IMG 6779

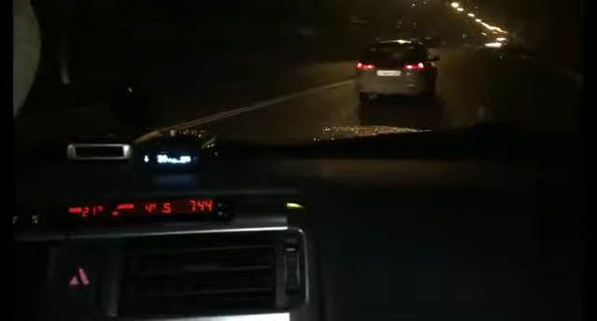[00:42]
Ну вот она, линия эта, электропередач.
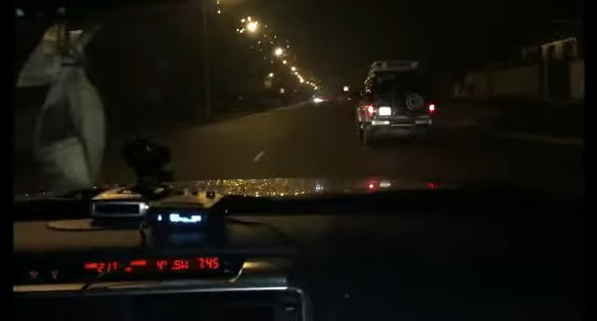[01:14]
Почему вот сейчас он не орет? Не может выборочно орать. Причем не орет ни один. Вот, вот это все расстояние, вот, от которого мы повернули, и вот дальше. Вот пошло. Ну, как вариант, слева заправка, ладно, хорошо.
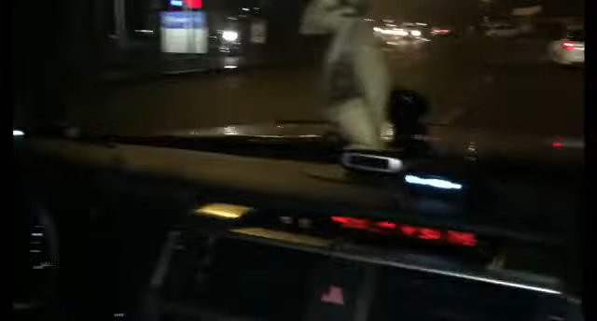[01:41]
Вот он, сработка идет в К8. Хорошо, дальше что? Заправки нету, дистроников нету, магазина с раздвижными дверями нету. А вот, кстати, крайне молчит, который с новой прошивкой.
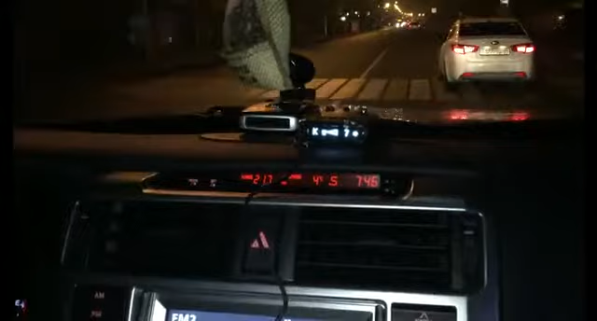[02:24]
15-й заткнулся, орет 14-й год. На что? Хорошо, Kia как вариант, да? Не вижу я у нее датчика мертвых зон. Отгоняем Kia. Подальше уезжаем от Kia. Нет, не Kia. Опять левый радар подключается. На что? На что он здесь может орать, в принципе?
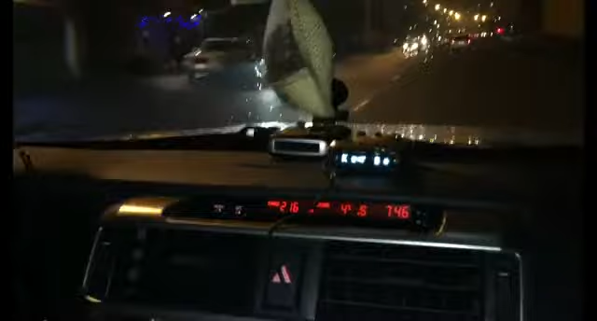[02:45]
Опять же, слева, который от меня радар, заткнулся.
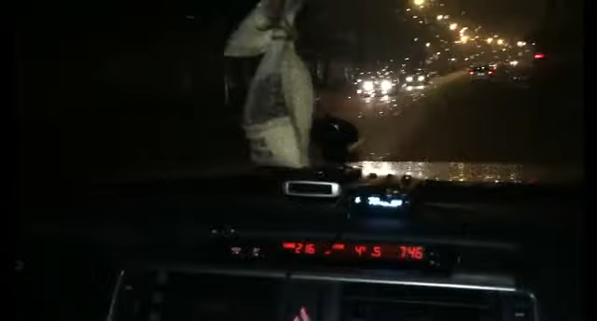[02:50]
Справа вот тоже, да, заткнулся. Посередине, вернее, который. Справа молчит, да, вот как ни странно, получается, тот радар, который идет с прошивкой последний,
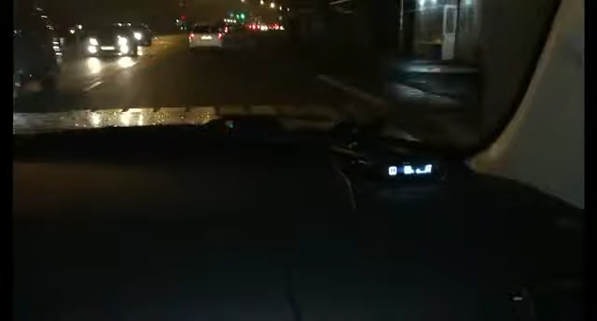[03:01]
новый, он молчал здесь, в этой зоне аномальной. Хорошо, опять же, для чистоты эксперимента, разворачиваемся сейчас. Отключаем боковые радары, которые за 15-16 год, и оставляем один центральный радар. То есть, чтобы исключить там возможные наводки радаров тех, которые слева или справа от меня. Вот, кстати, Kia это нас догнала.
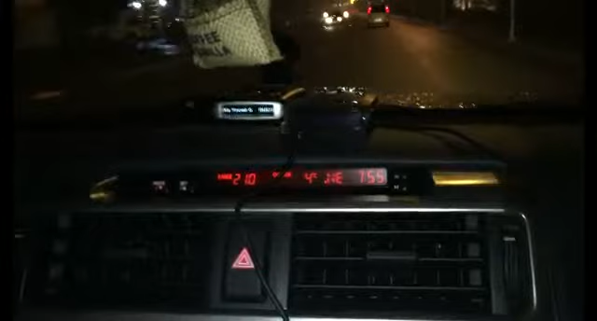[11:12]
Так, пока вот он по GPS не отдуплился. То есть, чтобы исключить вариант там бана этой помехи.
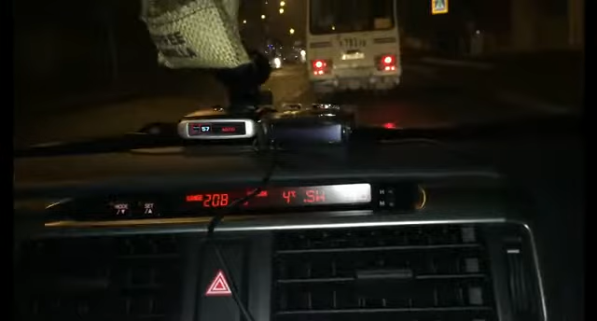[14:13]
Заметьте, опять же, GPS подключенный, помеха не забанена, то есть помехи пока нету. Когда помеха забанена, он показывает ее в молчаливом варианте, пишет диапазон и показывает помеху. Молчит.